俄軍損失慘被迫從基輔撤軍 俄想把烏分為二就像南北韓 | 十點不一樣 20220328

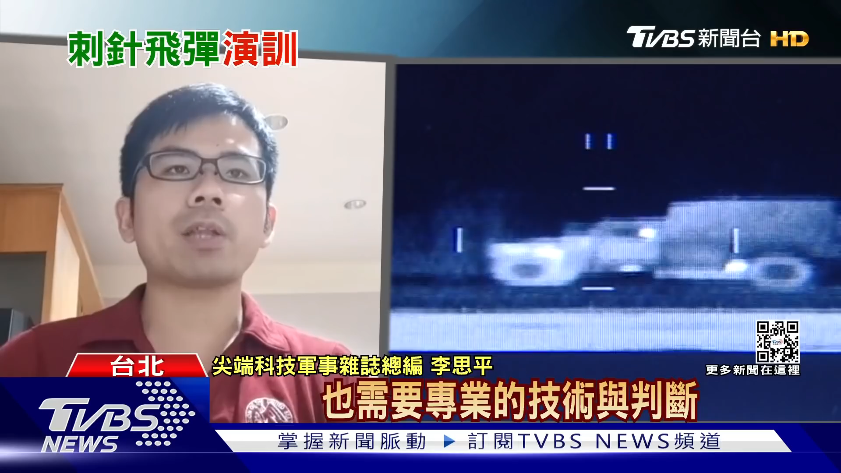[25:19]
刺针飞弹的限制更多它的冷却时间只够45秒